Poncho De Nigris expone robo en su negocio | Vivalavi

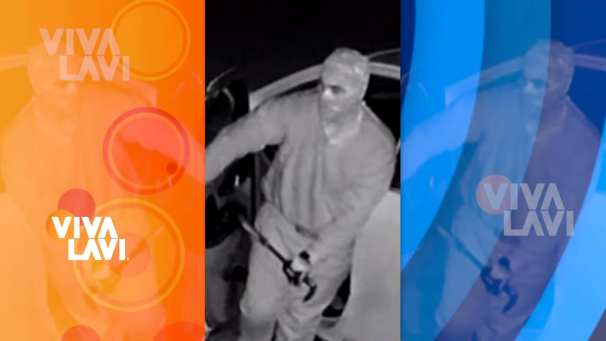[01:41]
No, no, no, no lo sé, Ruth, pero me parece falso. Porque un ladrón no está bien de la cabeza,
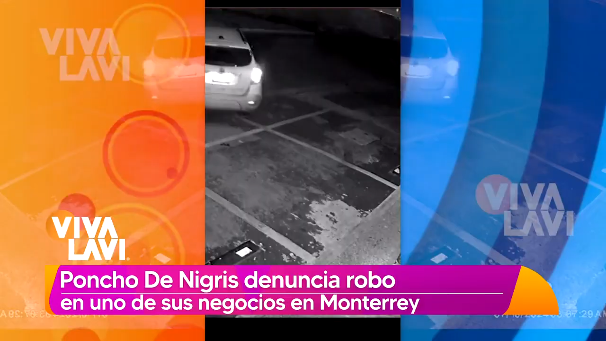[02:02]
Tengo las intermitentes para que se den cuenta. A ver, a ver, a ver. Oye. Digo, hay de ladrones a ladrones y definitivamente si le están denunciando es porque le robaron ahí una lana.
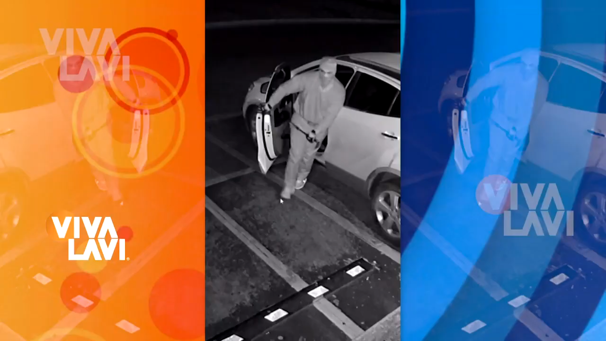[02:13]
Digo, ahorita andan bien bárbaros y todo el mundo anda robando por todos lados. Oye, pero ¿y qué se robó?
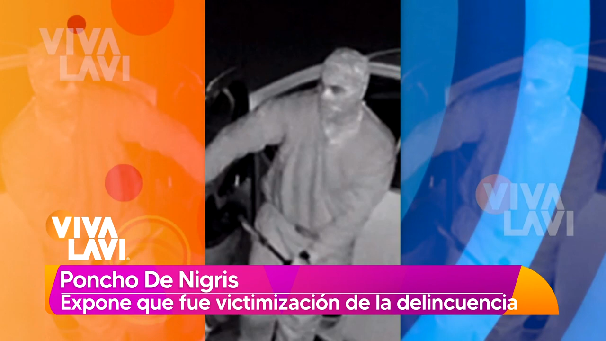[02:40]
Digo, la verdad sí se ve nada más que trae su herramienta para abrir la puerta.
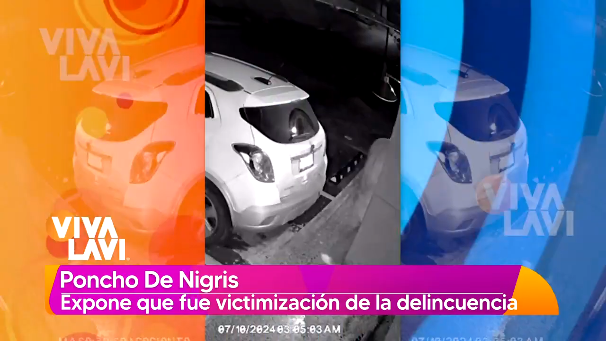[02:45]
Arturo, Arturo, no se ve ni siquiera que agarre dinero y no se ve que lleve mercancía. ¿Qué se llevó?